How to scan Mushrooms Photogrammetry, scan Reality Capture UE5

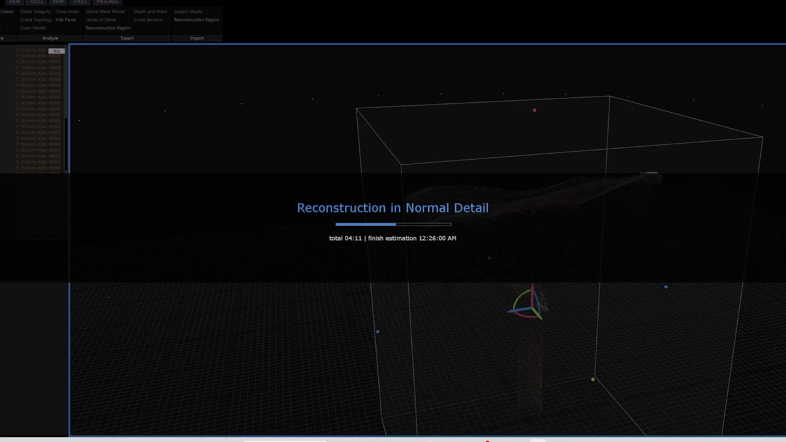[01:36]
Most of processing was done in reality capture and with my camera an RTX 4080 GPU takes around 30 minutes and costs 130 to 150 dollars per scan.
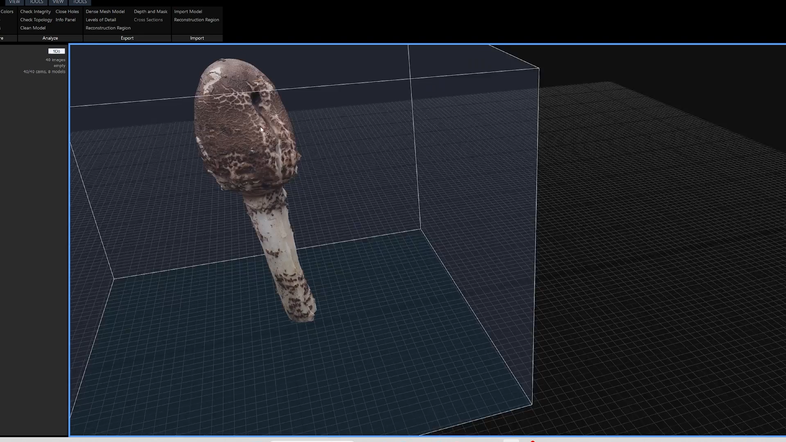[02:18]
In the example of this baby parasol mushroom the tip was slightly missing detail due to the single pass.
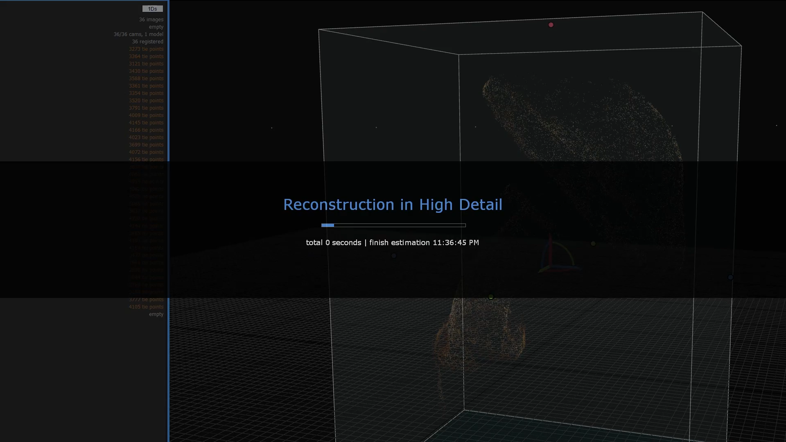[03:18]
This destroying angel mushroom is highly poisonous and quite rare was interesting as it was tilted to an angle when I found it on the floor so both the underside and top side could be easily photographed.
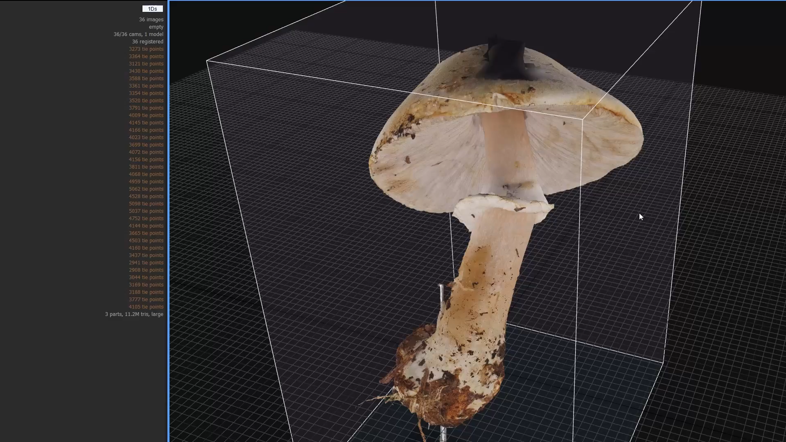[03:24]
Turning it 90 degrees and scanning it may have caused some depth of field issues so this was quite a good mushroom to scan.
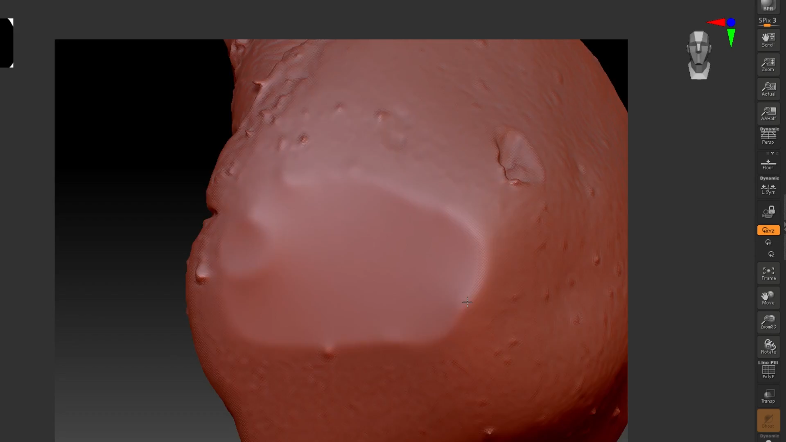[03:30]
There was a hole in the top of the mushroom and in actual fact I sculpted the top of this one perhaps with
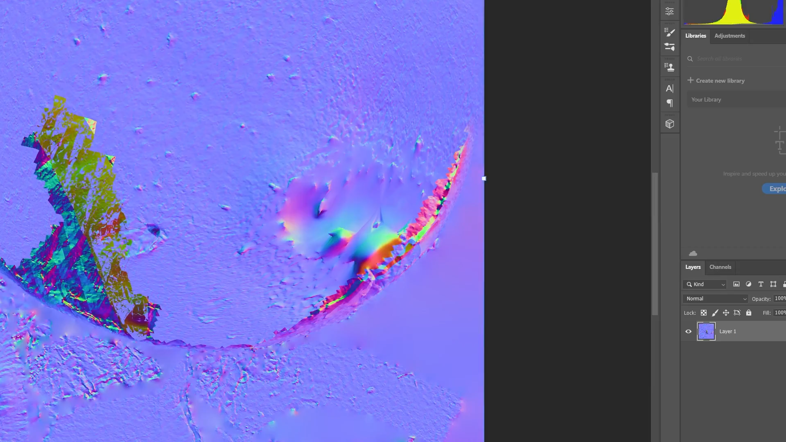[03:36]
a little bit too much repair but I did like Z brush and I need some practice in there.
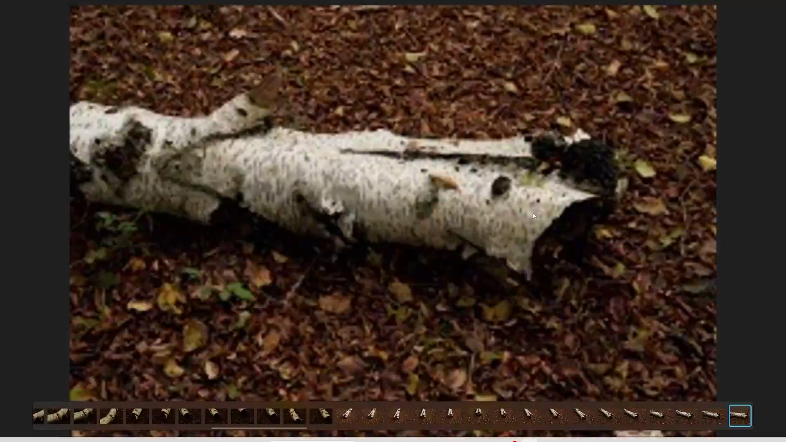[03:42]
I found many of these mushrooms by beech trees and I couldn't find a decent log or stump so I went into the darker parts of the forest and scanned this in
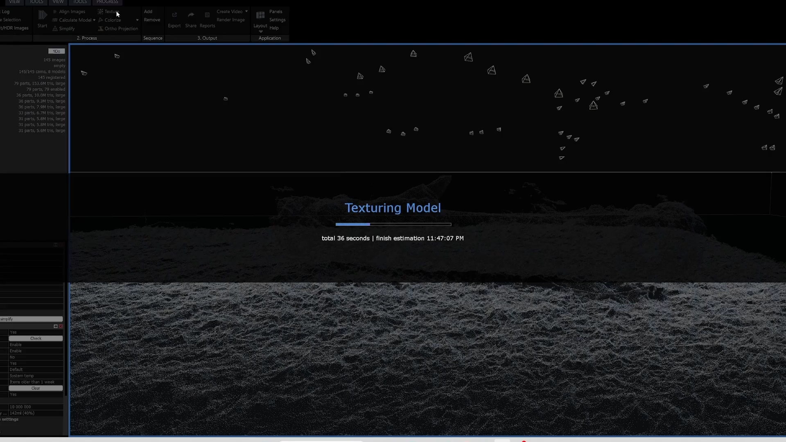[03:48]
bad light at ISO 800 but again the scan turned out usable and although I used more photographs I ended up scaling them down to reduce processing cost.
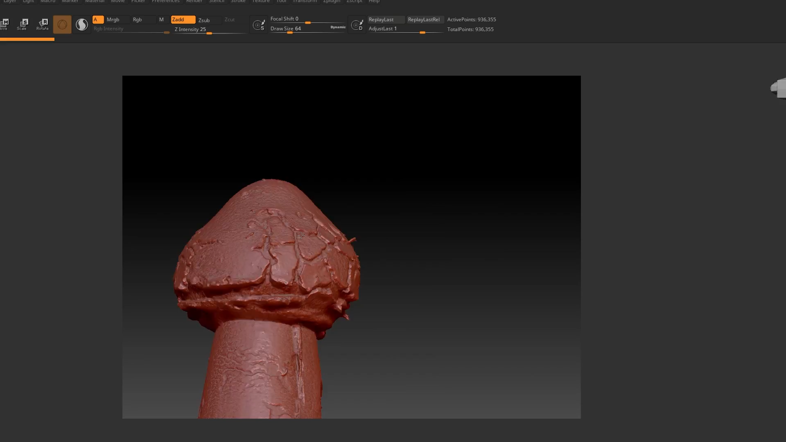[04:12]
This miniature Paracel mushroom scanned pretty well due to its small stature with just a little imperfection at the top.